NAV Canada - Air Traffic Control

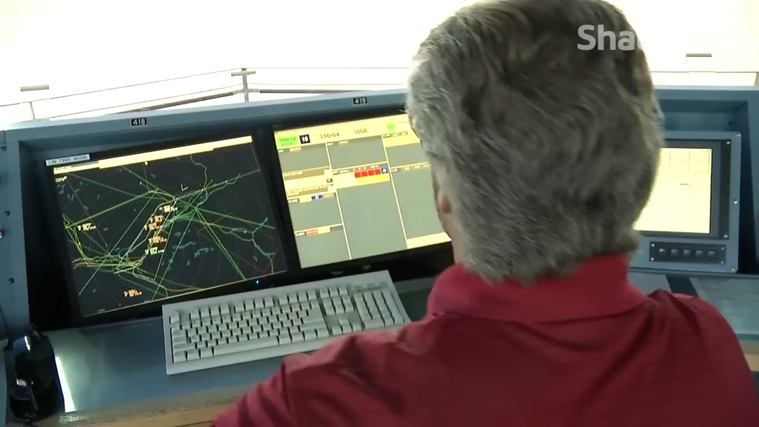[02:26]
It just reduces your stress level because you know where your traffic is now.
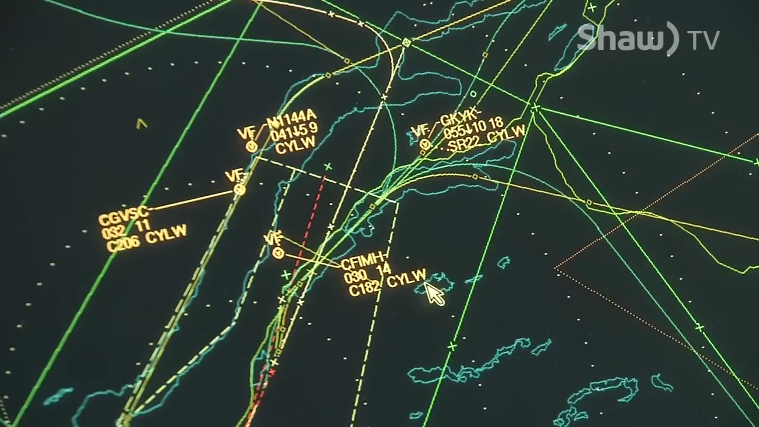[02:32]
Although the Kelowna International Airport is ranked within the busiest airports in Canada, that doesn't necessarily equate to an increase in air traffic for controllers.